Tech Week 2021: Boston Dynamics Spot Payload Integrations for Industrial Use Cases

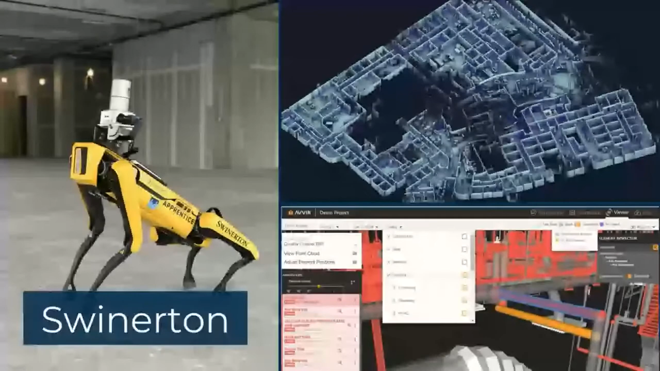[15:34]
to provide an example of of someone that did a good roi workshop i'd like to talk a little bit about swinnerton swinnerton is a construction company that's located on the west coast they reached out to us last year to evaluate automating laser
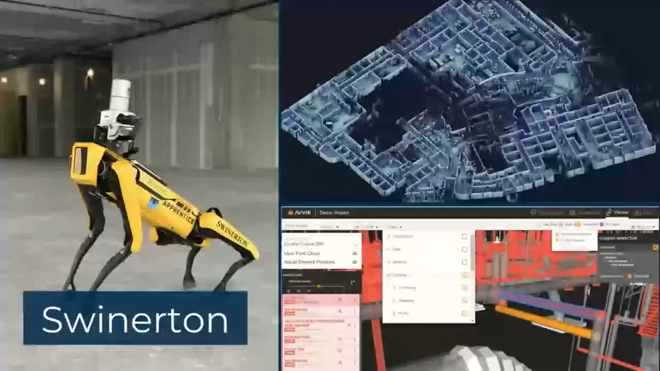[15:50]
scanning with spot if you're not familiar laser scanning is a super tedious task it involves taking hundreds or even thousands of laser scans each of those can take five minutes where a person is just standing there waiting for that scan to be captured this data collection process is expensive ford motor company another spot user mentioned to us that it cost them over 300 000 to scan a single manufacturing plant once you've collected that data and scan that site